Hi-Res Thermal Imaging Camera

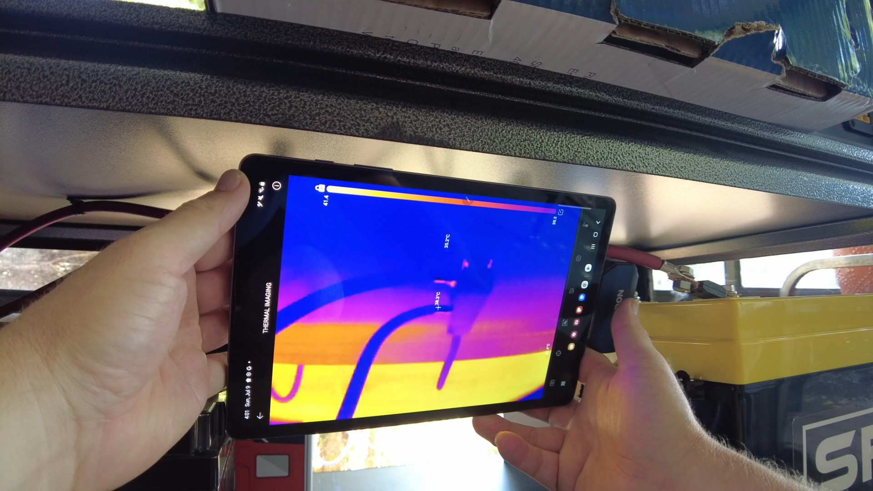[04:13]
Nothing really heating up on those bus bars. Let's come back and look at this.
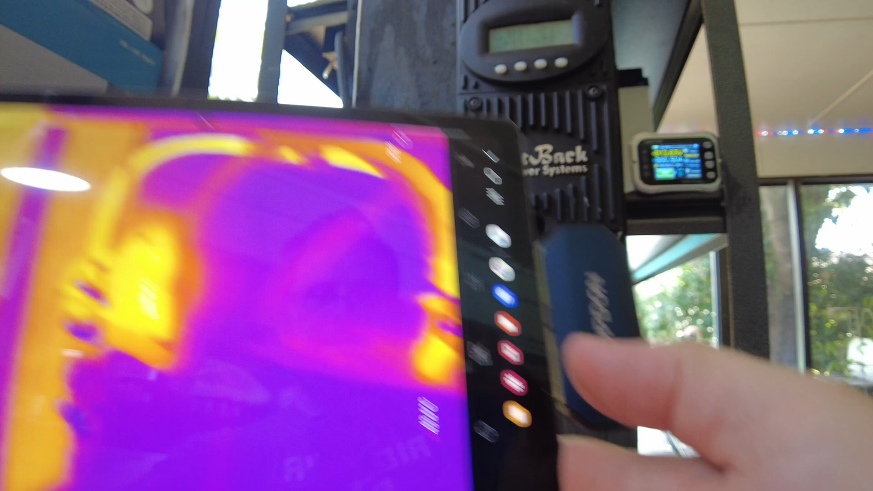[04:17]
Yeah, we can see the wiring going to the inverter is getting hotter now.
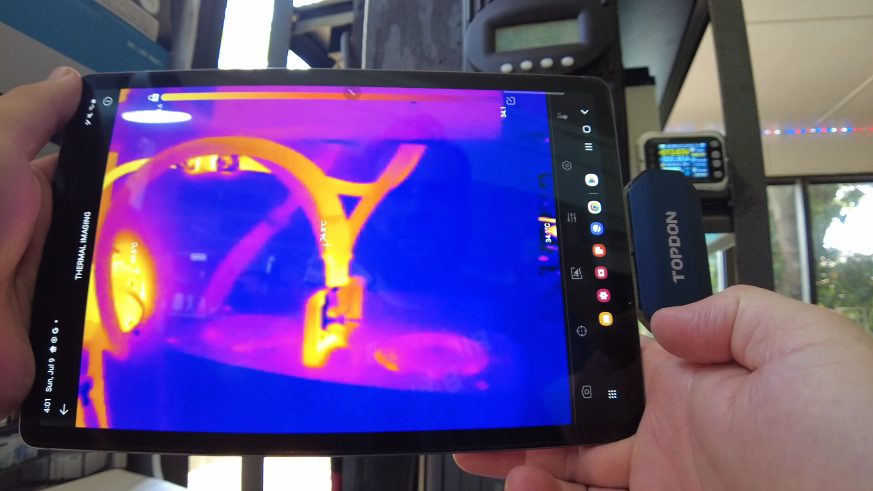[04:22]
It's at 40, 41, 42.
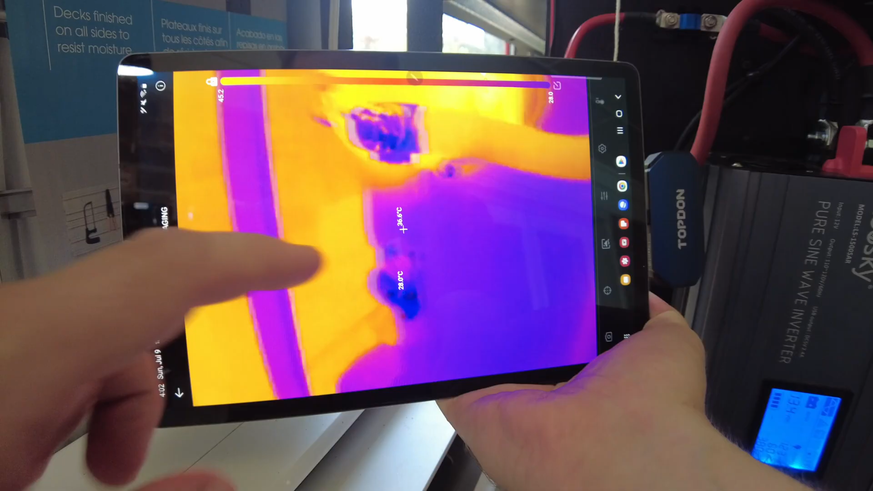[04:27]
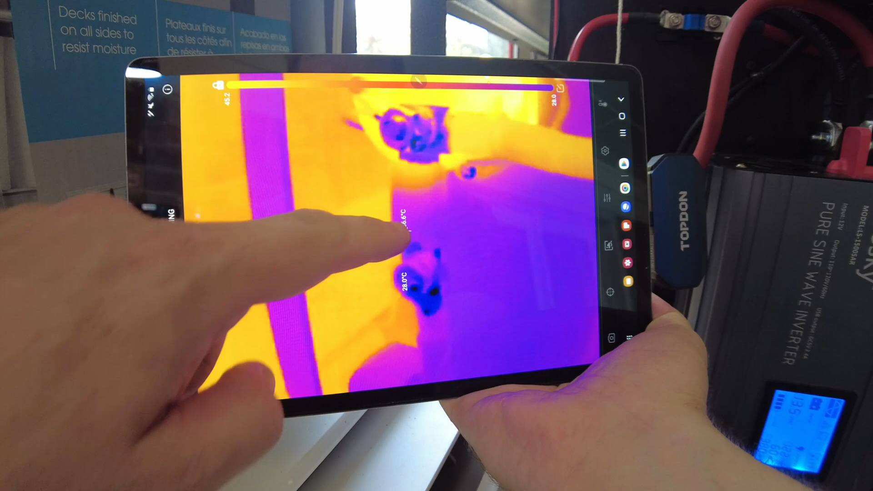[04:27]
That's our main 175 amp fuse. Nothing going on there. Super cool.
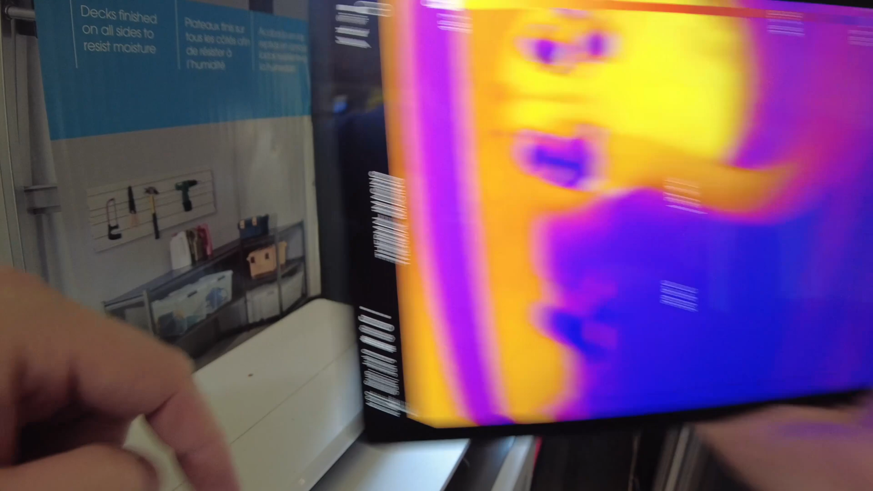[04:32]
This guy right here.
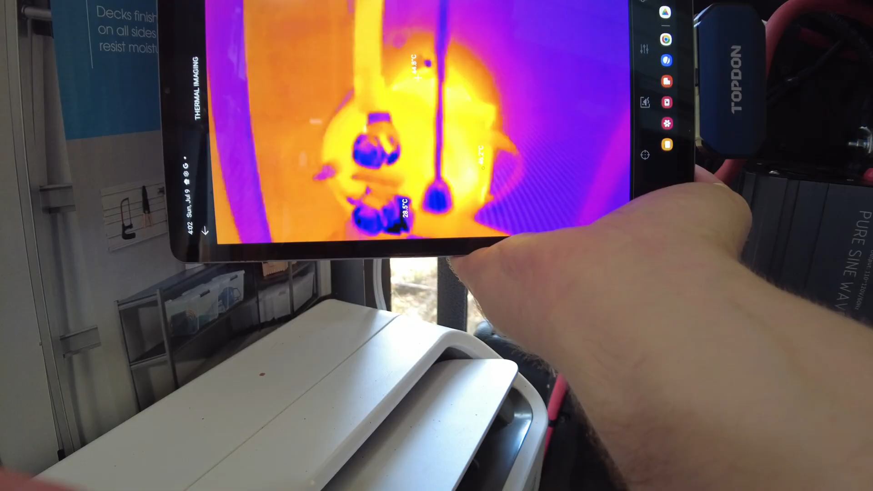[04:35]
Yeah, I think that the relay is just a little warm because,
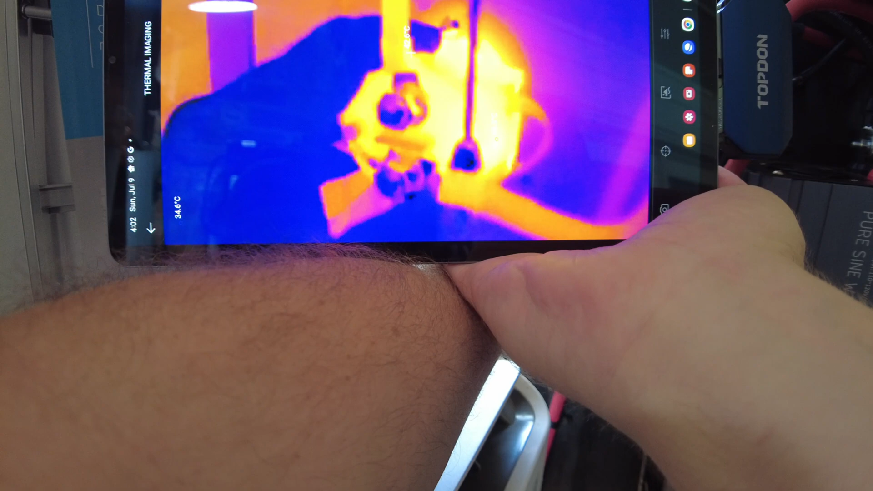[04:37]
you know, it's active.
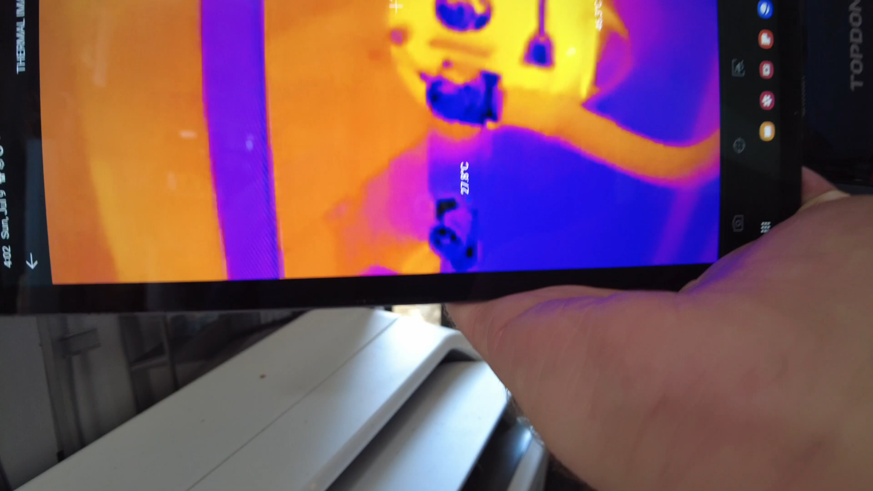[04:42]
It's got a coil in there.
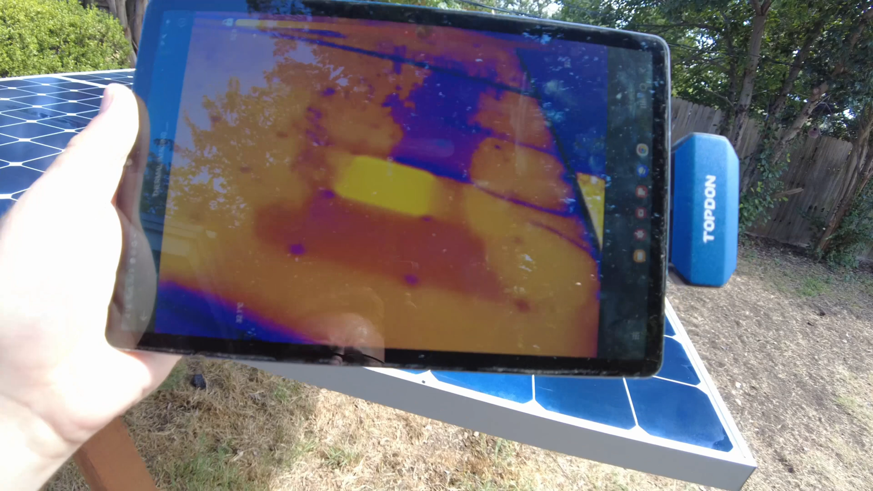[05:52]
And it's clean. So that one's showing 53, and the others are showing 42.
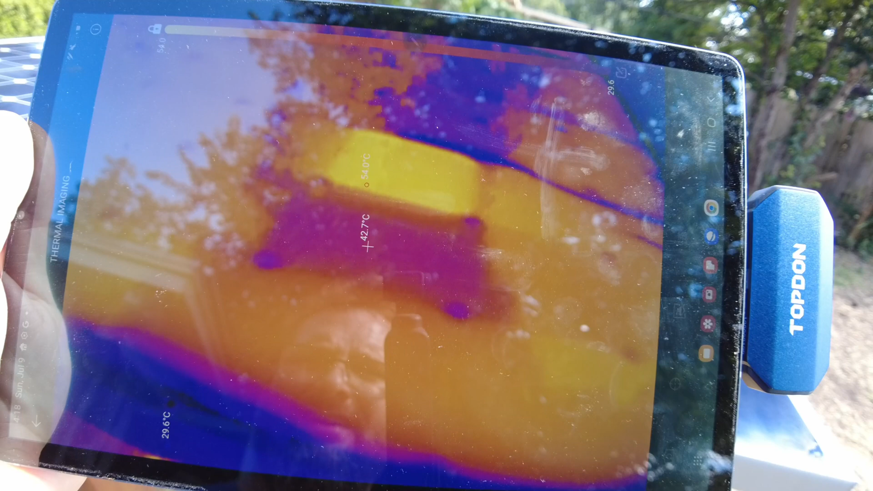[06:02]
On screen: spot 42.7°C
So there's something wrong with that cell, guys.
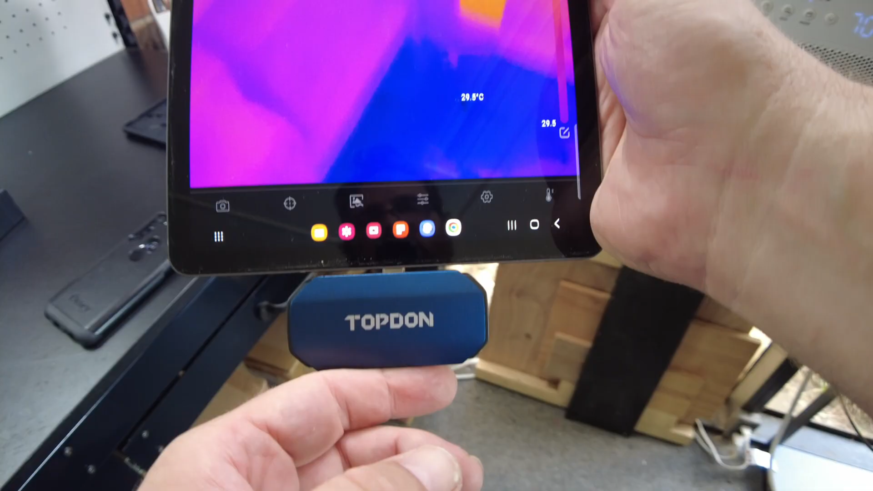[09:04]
and then let them sit in the sun and look with a thermal imaging
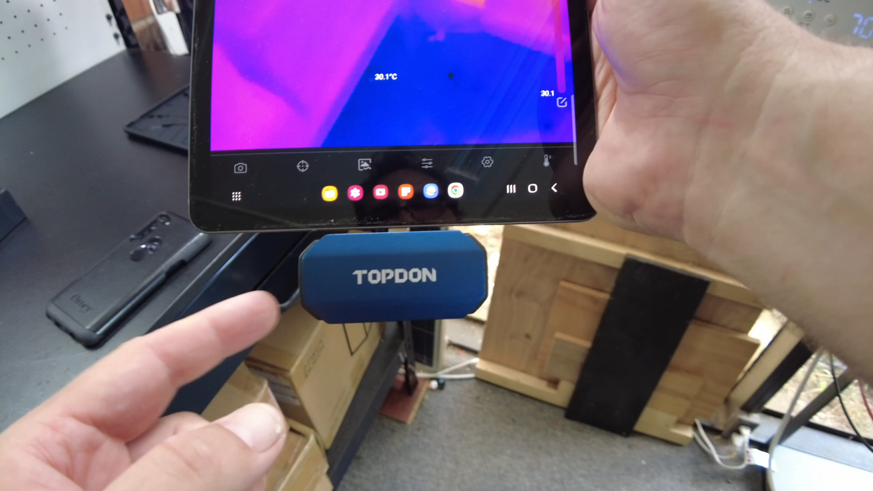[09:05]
camera like this and see if there's any cells lighting up, and that would tell you if you use panels.